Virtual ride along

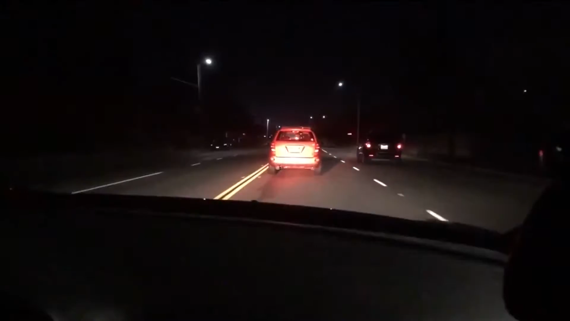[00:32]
Our first vehicle stop of the evening is on Sunnyside Avenue.